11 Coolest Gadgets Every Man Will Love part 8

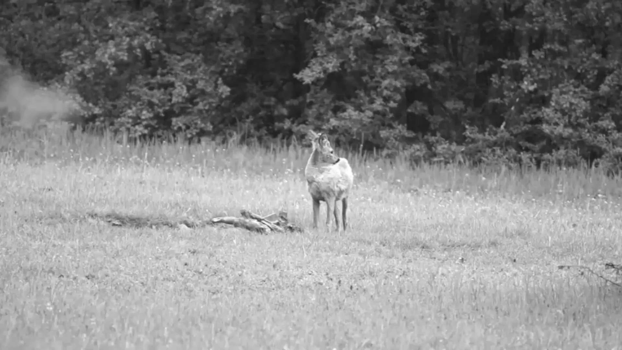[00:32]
These allow you to observe the target in complete darkness,
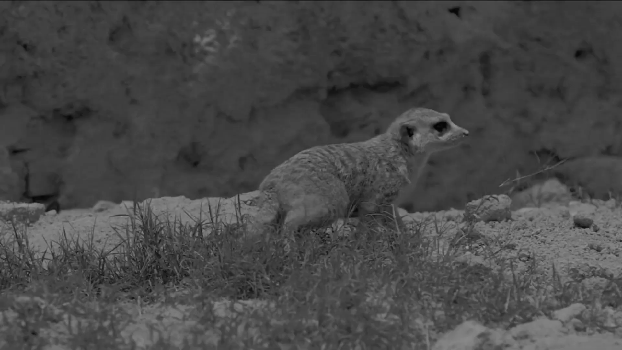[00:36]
with a range up to 1000 Ft.long continuous running time.